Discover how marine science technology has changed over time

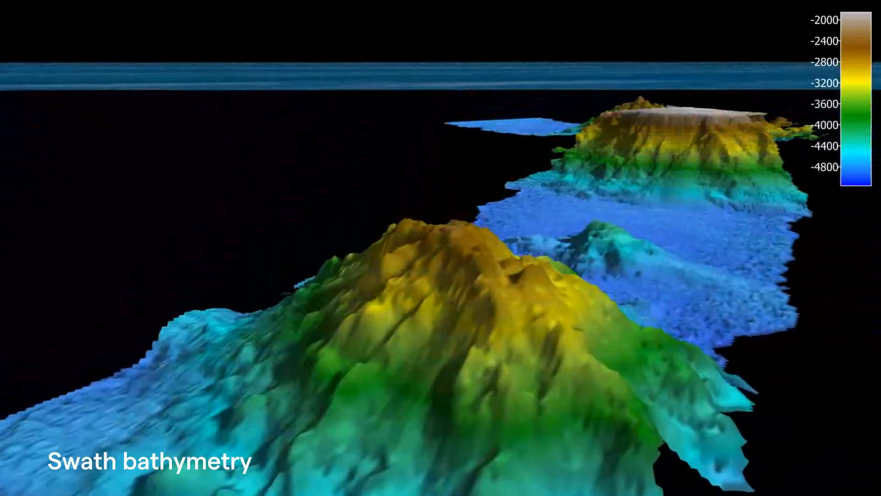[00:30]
reaching down 11 kilometres below the surface.
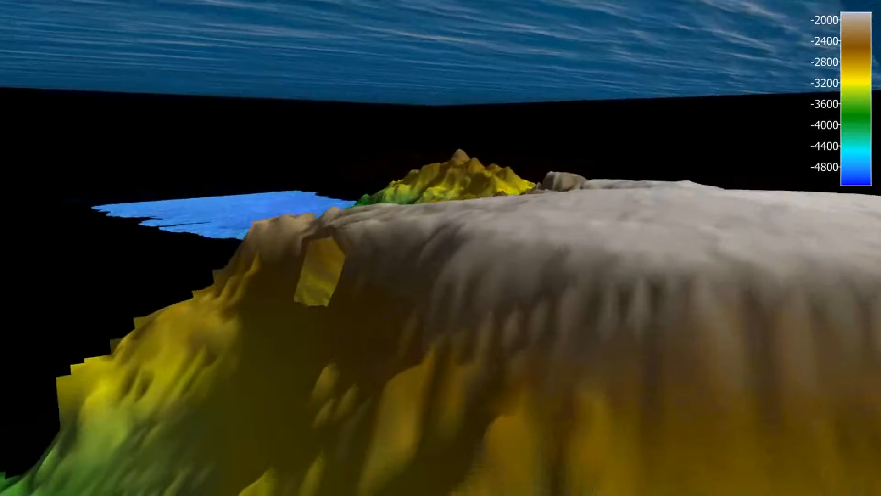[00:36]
They produce ribbons of mapped seafloor called swaths that can be up to 30 kilometres wide in a single pass.